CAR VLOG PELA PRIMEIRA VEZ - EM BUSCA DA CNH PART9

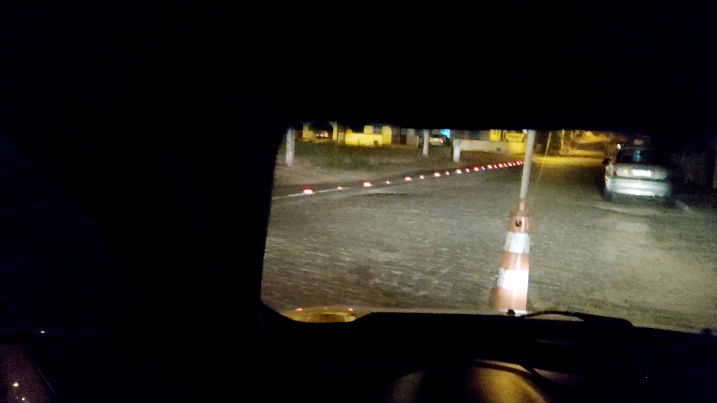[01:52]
Então dá. A câmera não com um coisão, né? É, cara, quando mira pra mim tá tudo escuro. Escuro? É.
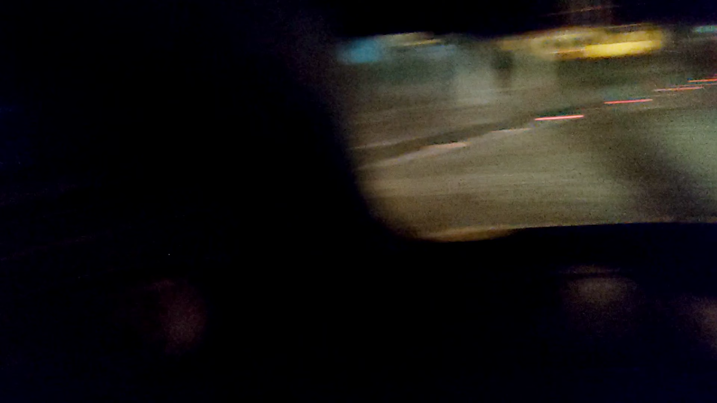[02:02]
Tá vindo um carro. Segurado. E o cara? O máximo é assistir esse vídeo, cara. Olha lá, passou. Caminho do morro, tu já sabe, né? Aham. Simbora, gente.